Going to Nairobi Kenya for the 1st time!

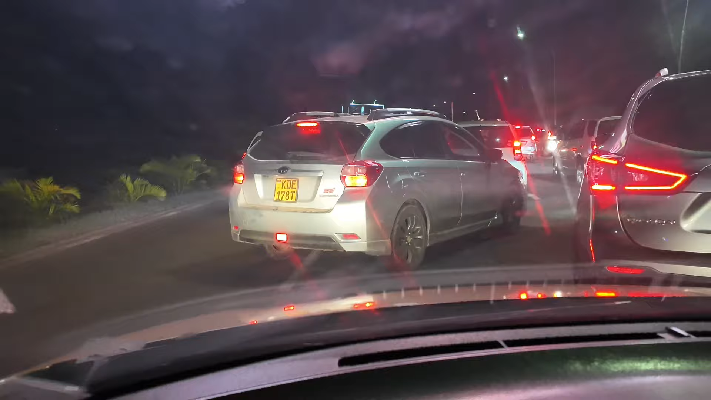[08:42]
Now, one thing that is a negative, I would say, about Nairobi, Kenya, and even the Kenyans would agree, is as you can see the driving right here, everybody starts moving in all at one time.
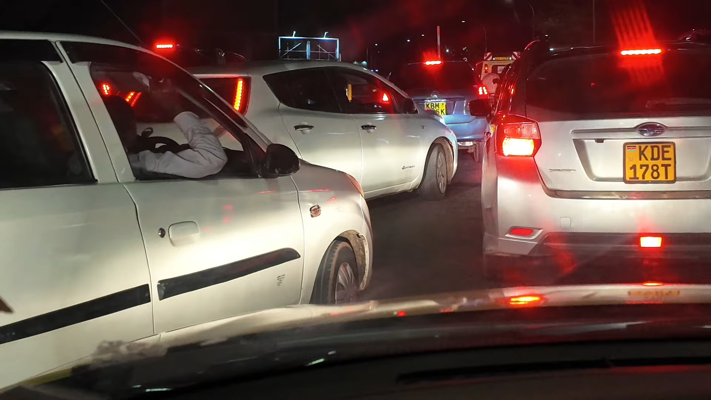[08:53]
This is something Canita and I have never experienced. And going back to Nairobi, even if we live there, because we've talked about that, we would never drive there. I would possibly own a car there, but I would have a driver. The driving experience in Nairobi, Kenya is quite different, you guys.
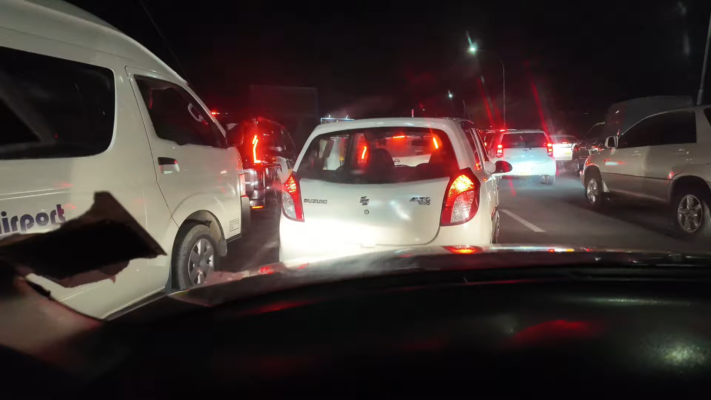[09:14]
It's not like structured like the States. So when you get over there, everybody kind of goes at once, and kind of whoever's in the front goes. I know it's kind of weird, and I mean, they miss each other by millimeters. You would think there's going to be an accident, and they all know how to drive like that.
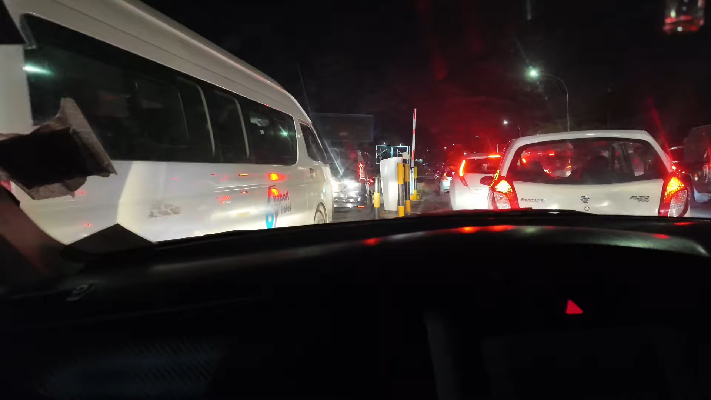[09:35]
This is just a small snippet of what you would see.
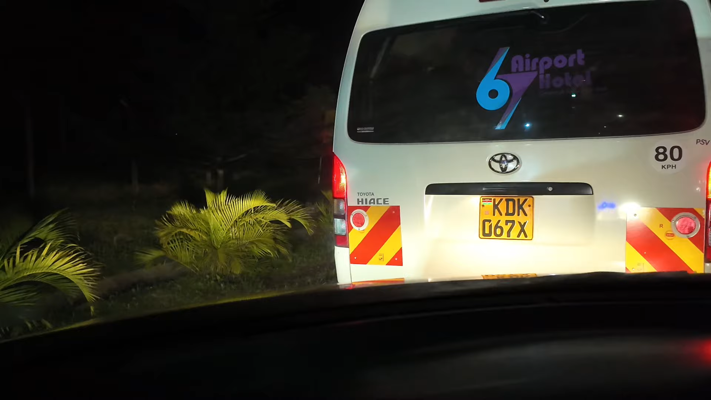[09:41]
And this is like they're driving very slow, and then they're leaving the airport. But on the streets, first of all, the steering wheel's on the right side of the vehicle.
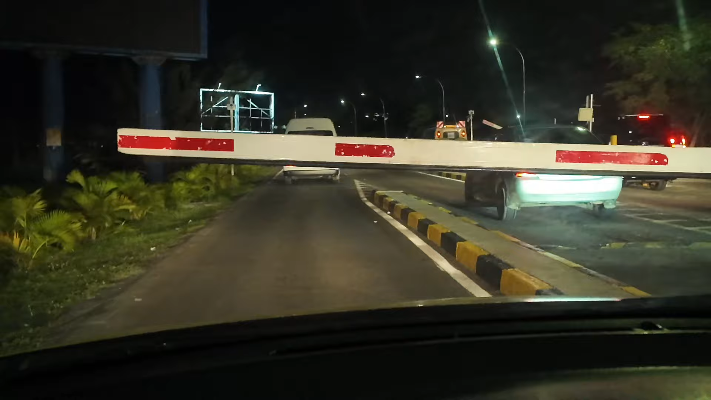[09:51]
And then on top of that, there's a lot of motorbikes over there, guys. They do a lot of motorbike taxis and things of that nature. And there's also a lot of pedestrians on the street.
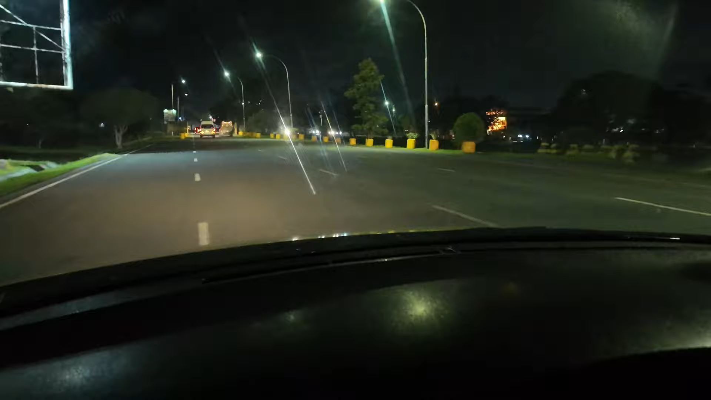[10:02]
So what you see on the street is cars everywhere, motorbikes everywhere, and pedestrians everywhere.
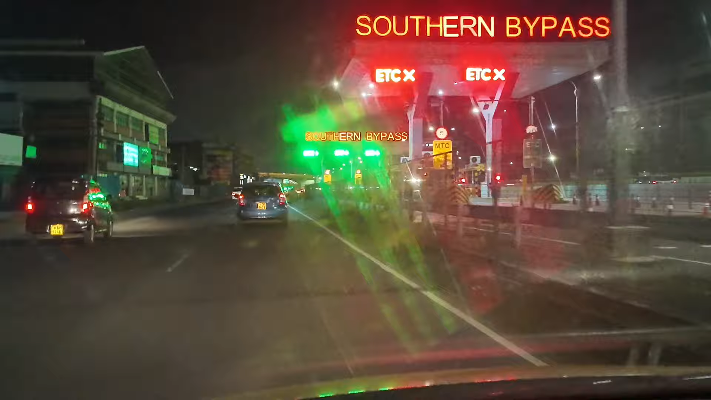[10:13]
And you would think it would be more accidents, or we didn't see one single accident.
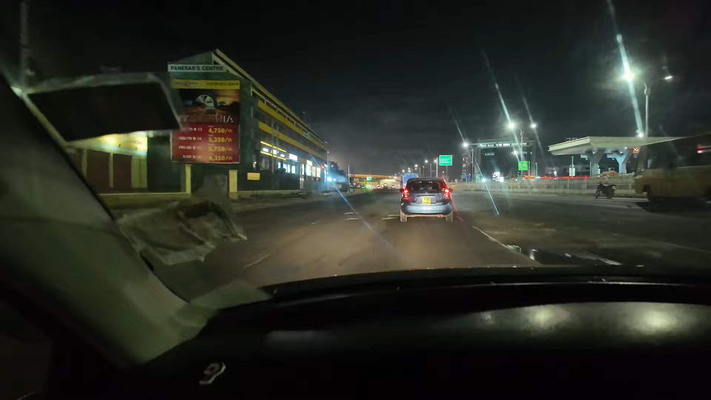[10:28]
And that's actually not the case. It's organized chaos, I guess, if you will, and they know how to deal with it.
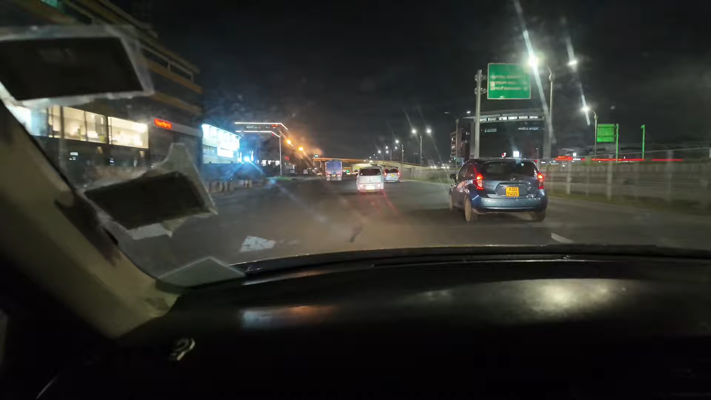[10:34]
So if you got an international driver's license and you go over there thinking you're going to drive, you might want to sit back and watch for a while, because it definitely ain't no joke. This is the little expressway leaving the airport. We're headed to our Airbnb, and we thought we would just film some of the infrastructure so you can kind of just see what Africa looks like. You know what I mean?